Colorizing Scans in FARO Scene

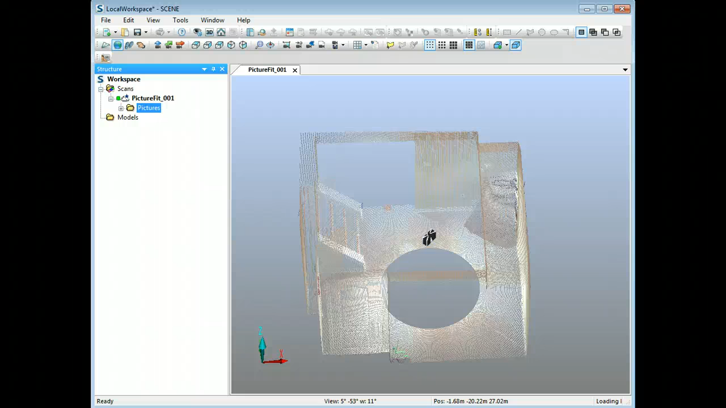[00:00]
hi everybody it's Eugene Lee show today I'd like to show you some things in Faro's scene with respect to colorizing scans for anybody who's done laser scanning there's two things that often come up and one is that the quality of the color capture of the scanner itself is not always so great unless you're using a digital SLR camera with your scanner and the second thing that is even more of a problem is when scanning outdoors or
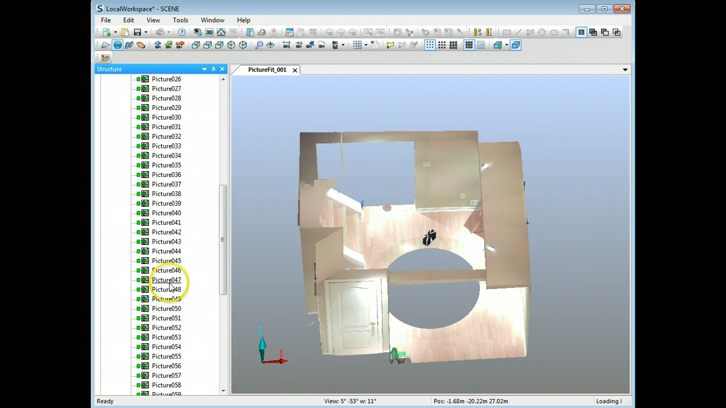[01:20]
one I'll just talk to you about but one is if you go into your scans folder and you go to the particular scan and then you'll see there's a photos folder if you go in and look at the photographs when you double click on one you can bring up any a single image of one of the
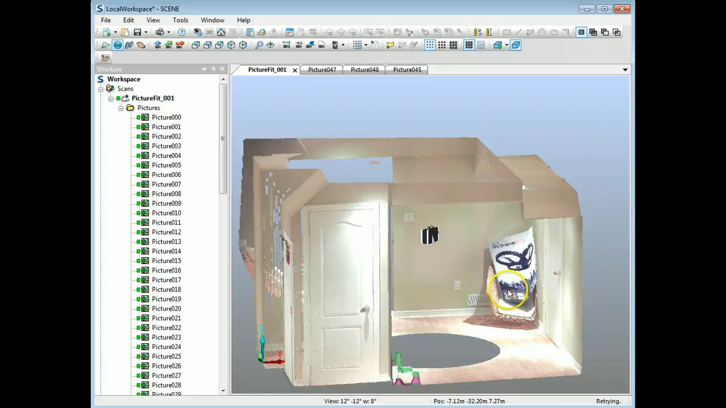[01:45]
you'll see that here I've got this picture that's pasted on the wall and I'll go
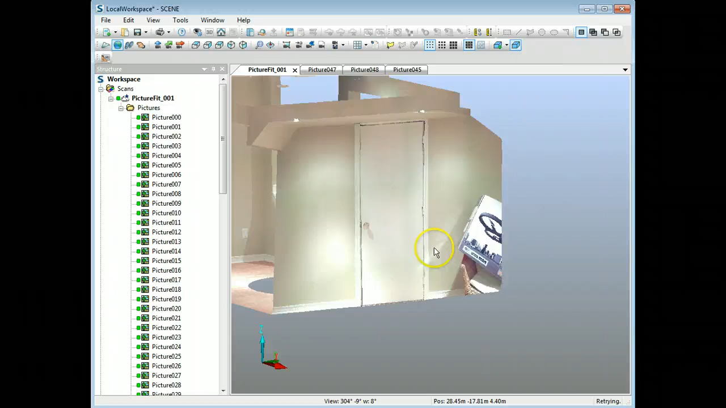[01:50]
on the outside and you can see how it's just pasted on the wall like that and often if you get cars they get pasted
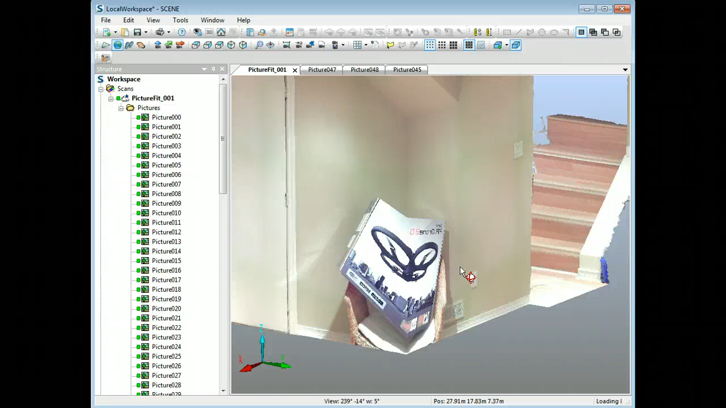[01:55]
on the ground and it just it just looks awful so this is obviously something
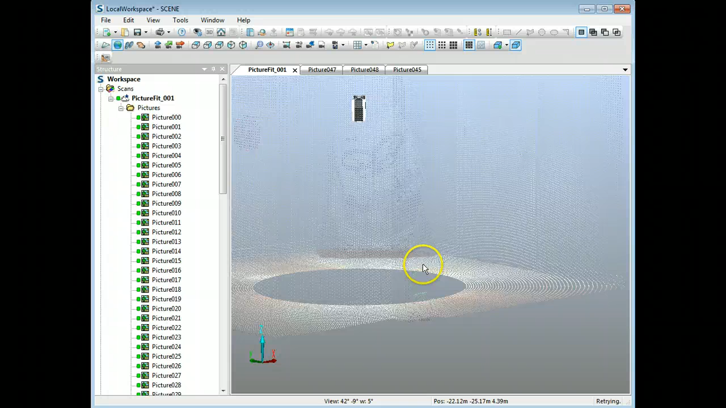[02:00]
we we want to correct so what you can do you can go to the particular photograph that's bugging you are
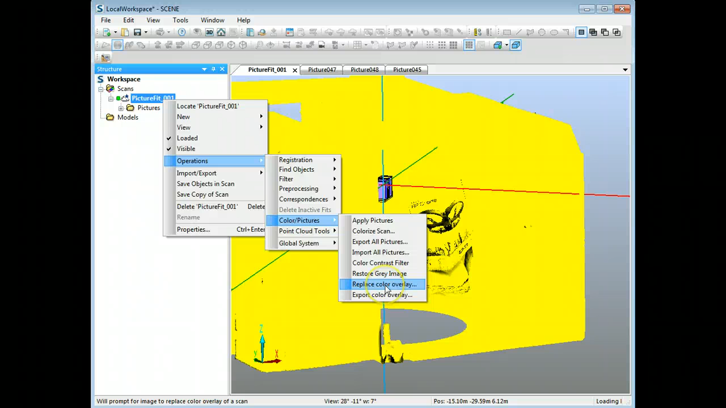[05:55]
get back here go into operations color pictures and replace cover overlay so I'm going to do that and go back here
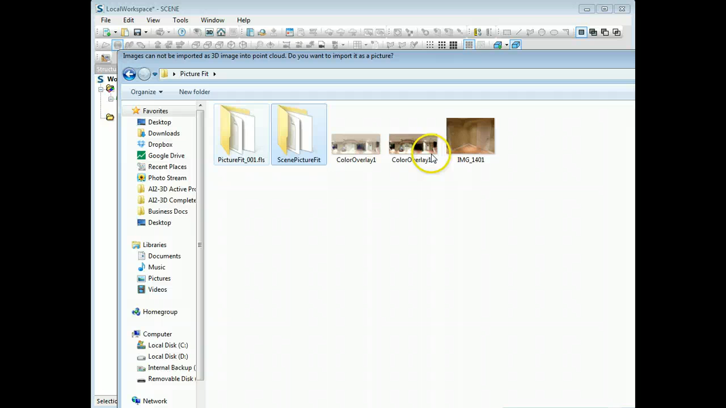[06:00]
and I've got it as cover overlay 1a so I'm going to open
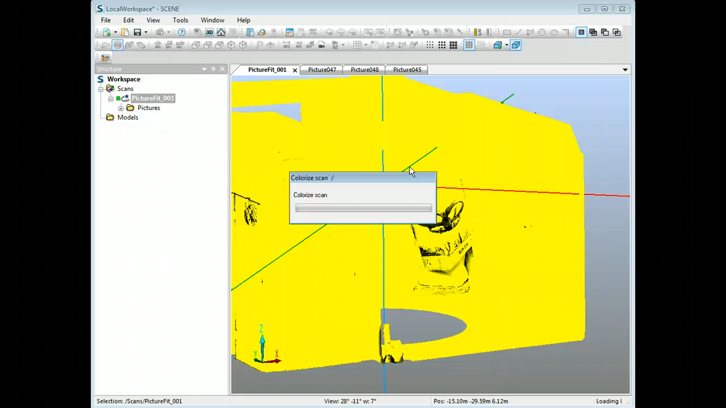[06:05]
that up it may take some time to save well this already colored but
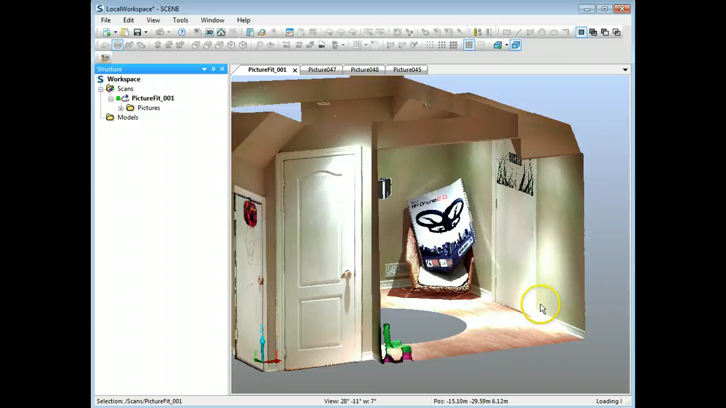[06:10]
you can see here I don't have any of the switches and you
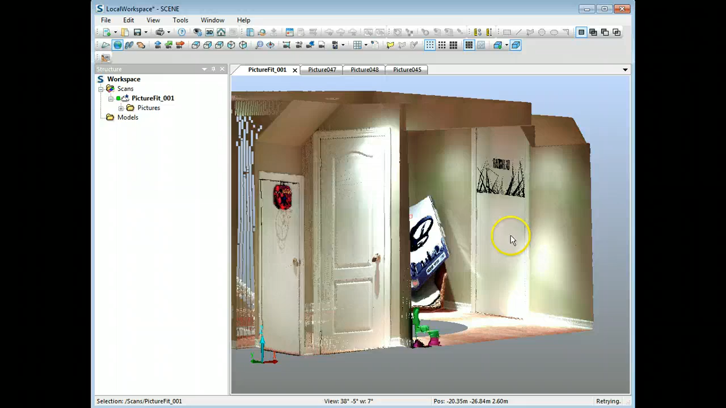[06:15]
see I don't have the door handle on the shadow and I also have my radiohead logo here
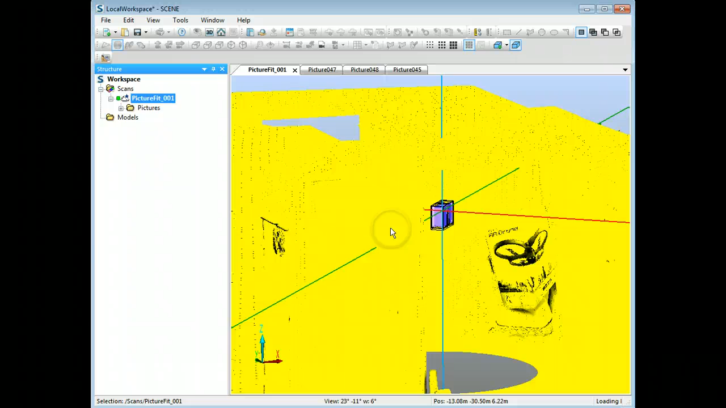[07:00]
I need the light switches in there to show you something else so the third